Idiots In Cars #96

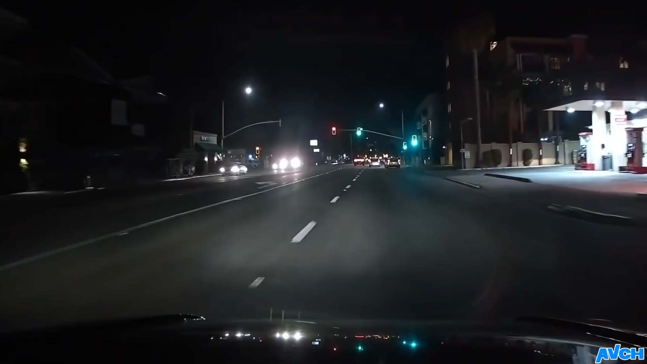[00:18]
oh look at our boy looks like even the fast and furious has a tight budget
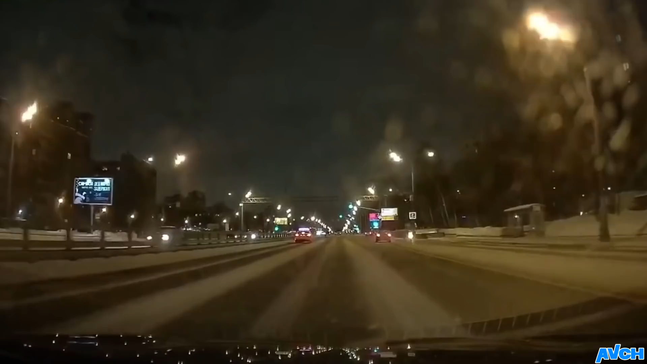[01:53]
it's it's it's easy to get confused you know it used to be directly isla potina oh watch out taxi no